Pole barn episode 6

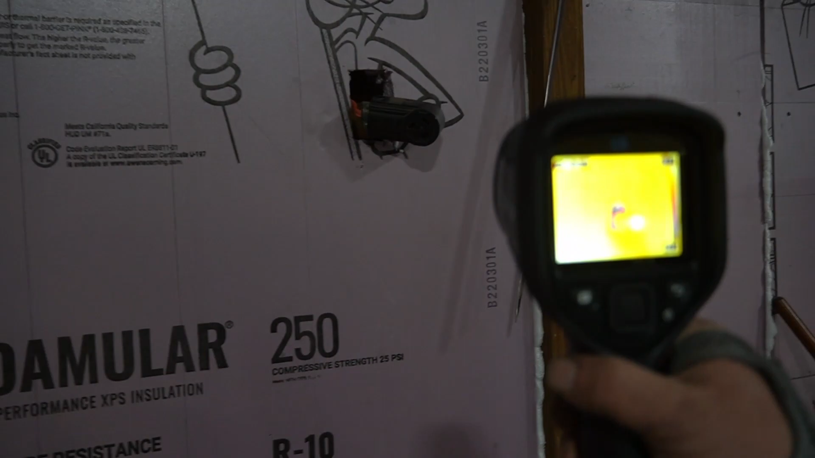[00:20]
data is around this hole here we've got 27
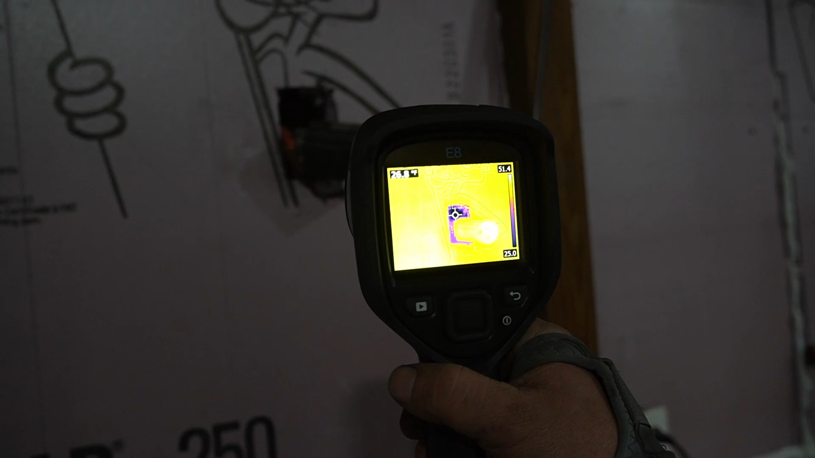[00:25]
degrees F there and then it's 52 on the wall
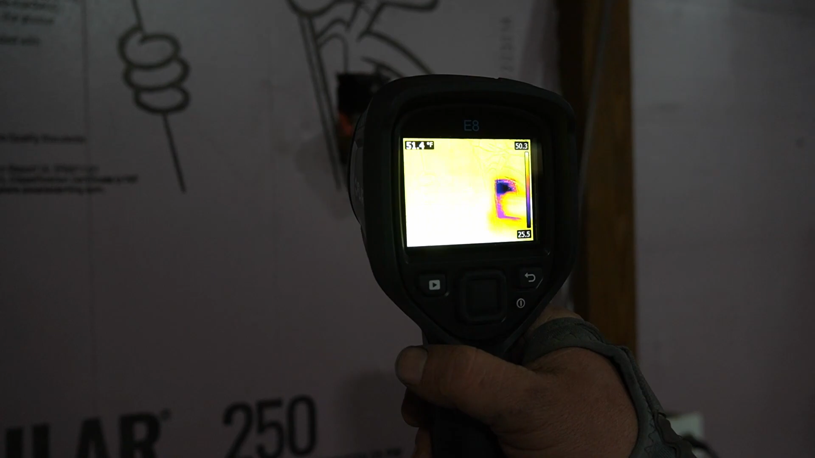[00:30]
so that's just a bunch of cold air coming in so as you shine this
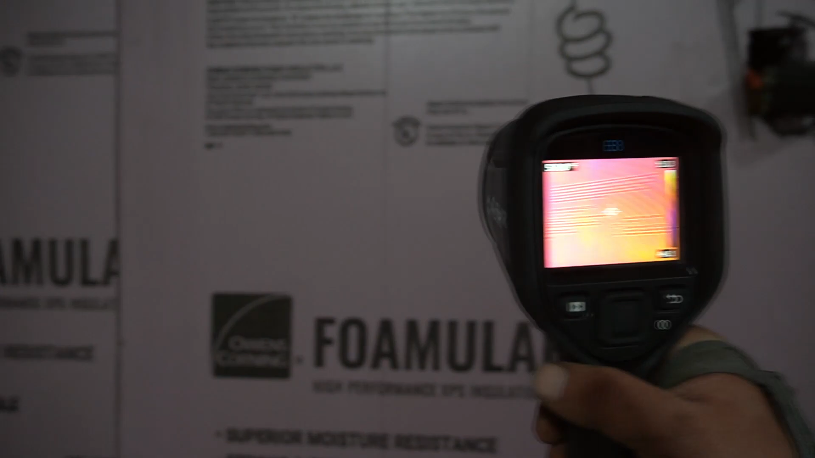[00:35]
around as you sign that around you can see oh there's some cold
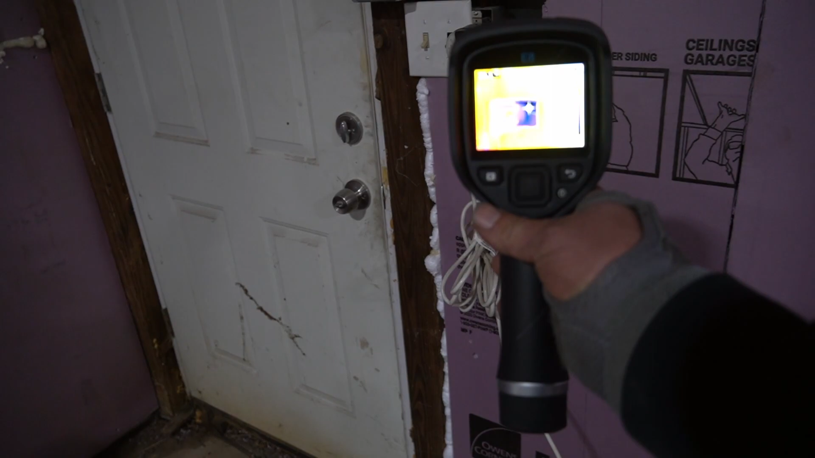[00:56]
F in there so this thing's actually super cool so you can see we're all
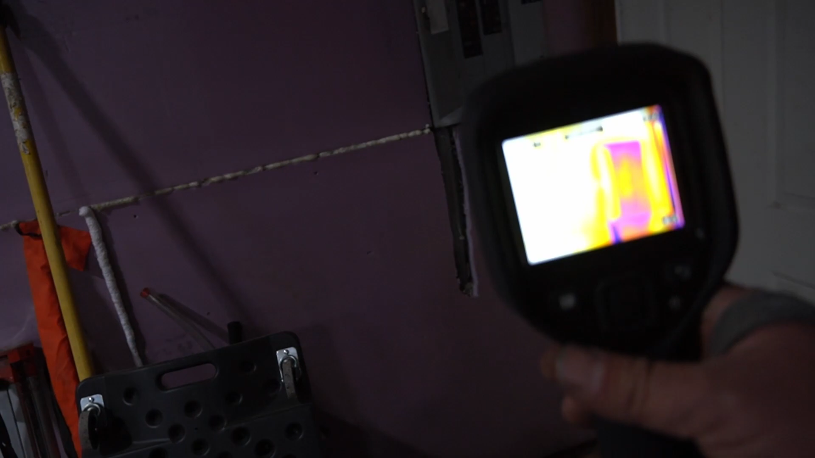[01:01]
anywhere where it's blue purple that's some really
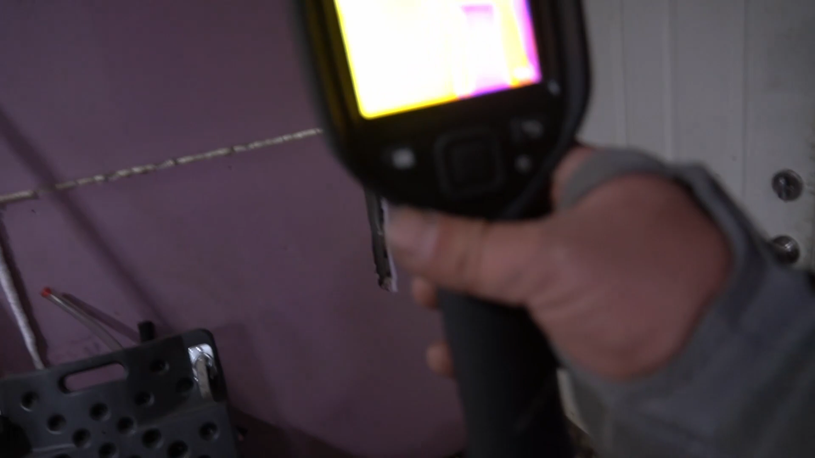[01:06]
cold cold air so this gives you a pretty good example
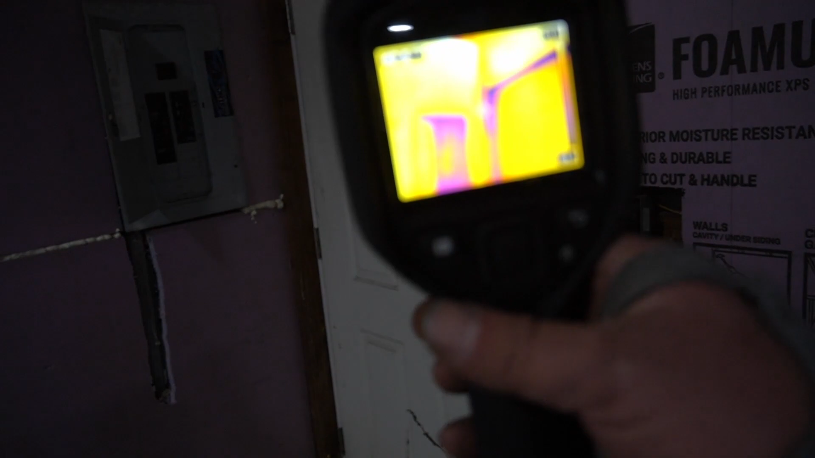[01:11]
of where all your cold air is coming in so that's around the door frame
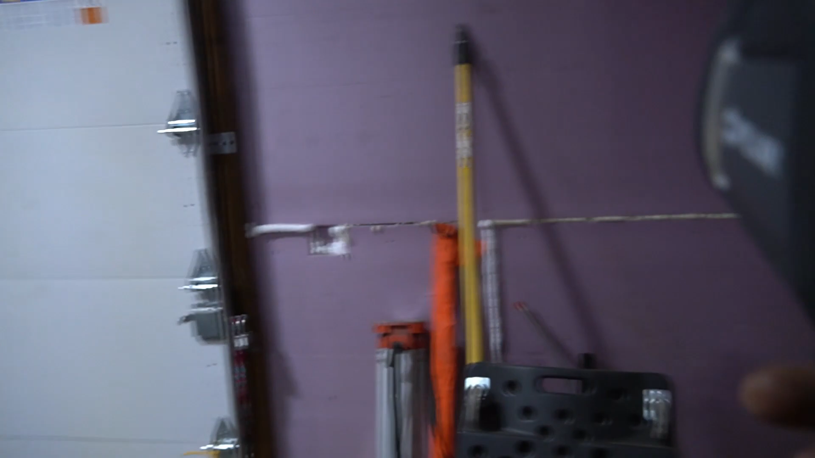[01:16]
got a bit of cleaning to do in here today but just uh you're
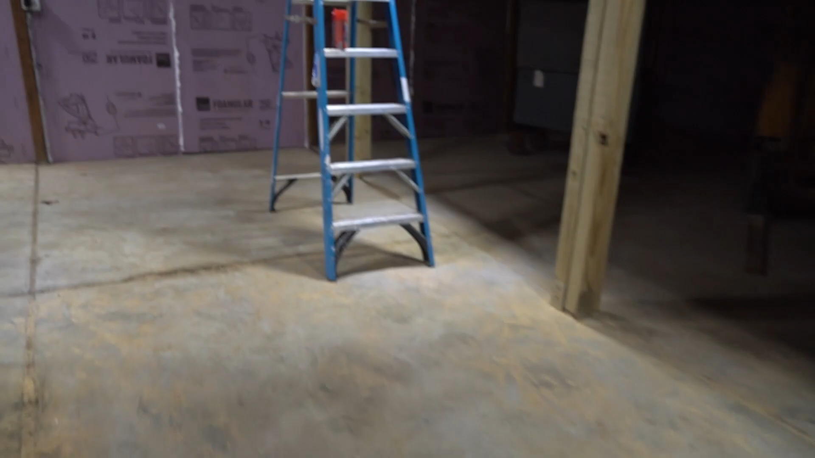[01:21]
not going to waste too much of your time with that but yeah just if you look
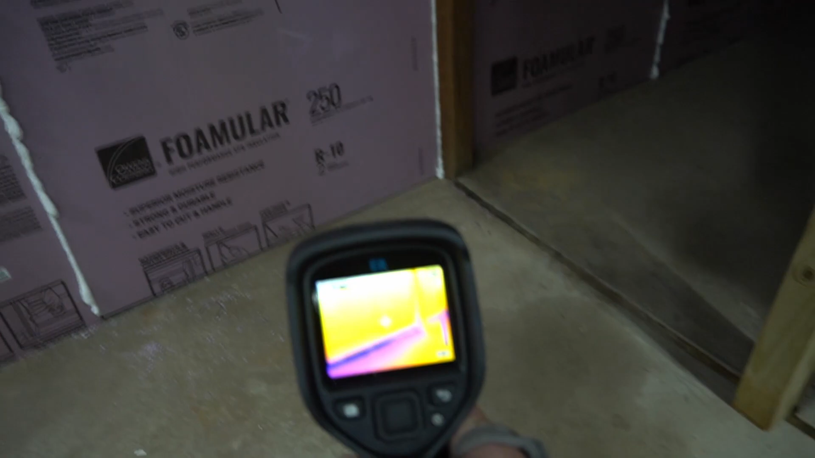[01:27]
at that you can see all along the bottom there there's all this cold air coming in so uh